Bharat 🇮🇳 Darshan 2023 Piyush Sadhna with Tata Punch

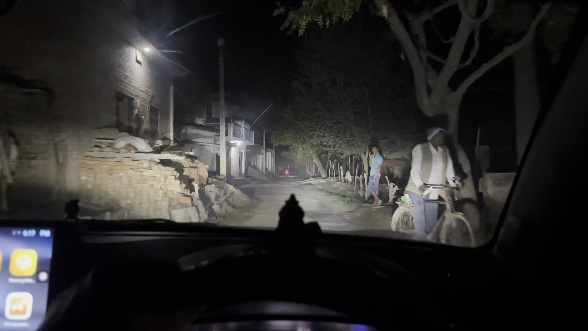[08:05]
हैं वापस सिटी की तरफ सिटी बोले तो मतलब यह भी है दो किलोमेटर के बाद सिटी लग जाती है मेरा प्लॉ
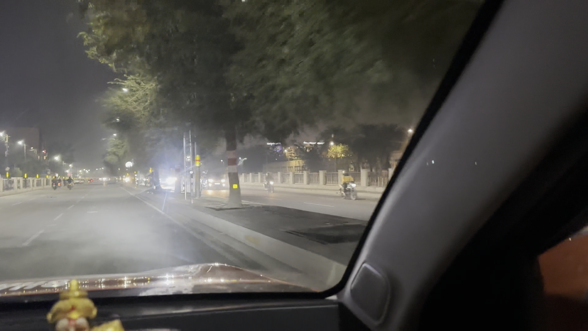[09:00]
एक यहां तक ट्राफिक रश हो गया है पीछे तो ट्राफिक लगा हुआ है अब देख सकते हैं अब यह देखें
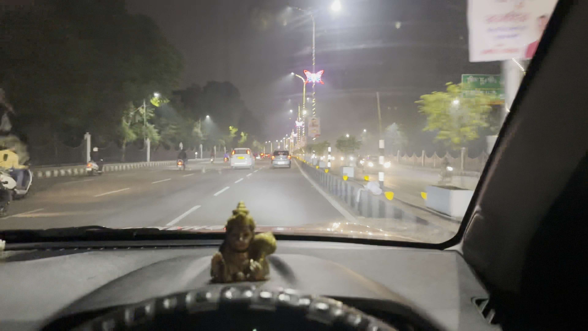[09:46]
चल रहे हैं अभी लकनाओ की रोडों पे और बड़ा मज़ा आ रहा है तादना को दिखा रहा हूं बता रहा हूं कि कहां कह सब्सक्राइज सब्सक्राइब और एड़ा में काम करता था नौकरी कर रहा हूं